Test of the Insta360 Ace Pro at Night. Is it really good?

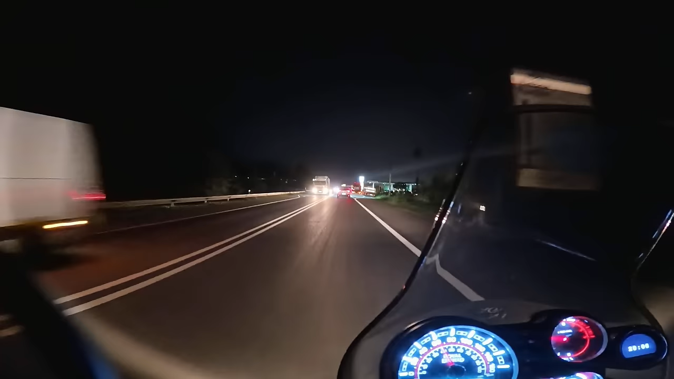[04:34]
Para mim, já fiz, já comprei, foi a câmara de filmar nova, por isso não há mais nenhum estudante previsto para mim. Entretanto, está a ver muita boa imagem à noite. Pá. Ele é tão bom como está aqui no ecrã da câmera. Dá para fazer uns filmes, uns vídeos shows às 8 da noite.
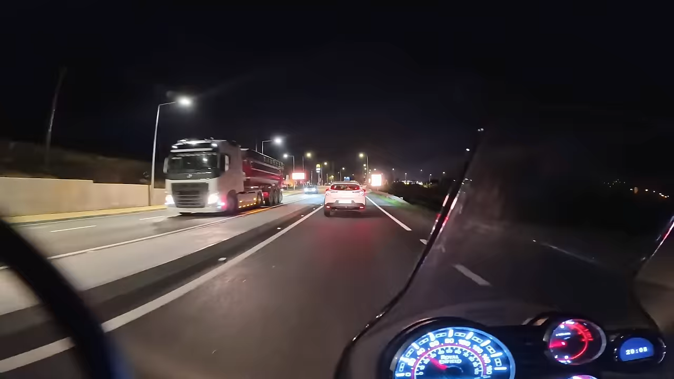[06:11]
o trânsito do costume por esta hora. São quase 7 da noite.
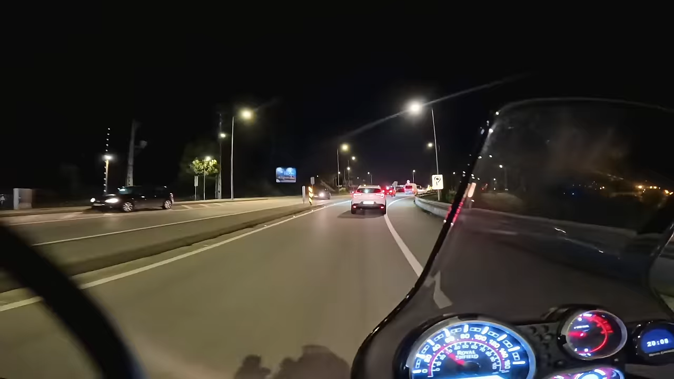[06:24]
Isto é a rotunda de entrada em Pombal. O pessoal chama isto a rotunda da Repsol porque tem ali uma bomba da Repsol.
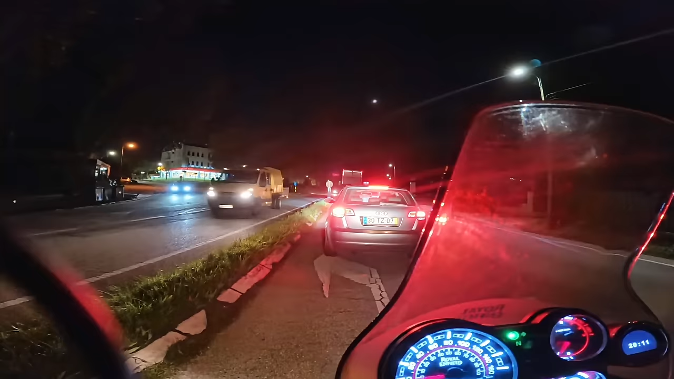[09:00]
Agora estou muito impressionado. Tem um bocadinho de desfoque, mas pouco. Tem a ver com as luzes dos outros carros. E provavelmente alguma opção que eu não pus como deve ser, que eu também não sou profissional, não é? Ando todos os dias a aprender, como vocês.
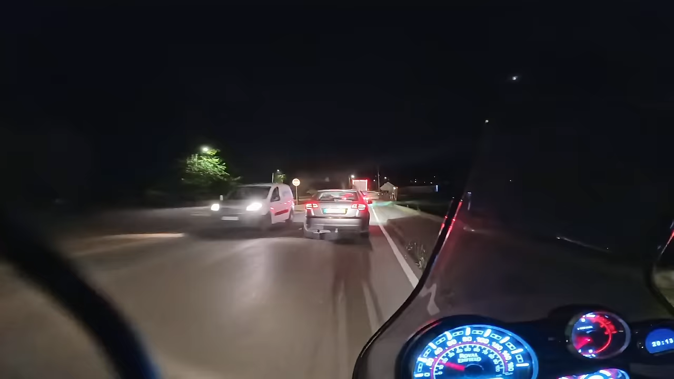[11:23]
já vamos entrar em estrada mais aberta. Que é que está a começar a ver estradas mais escuras, com pouca iluminação.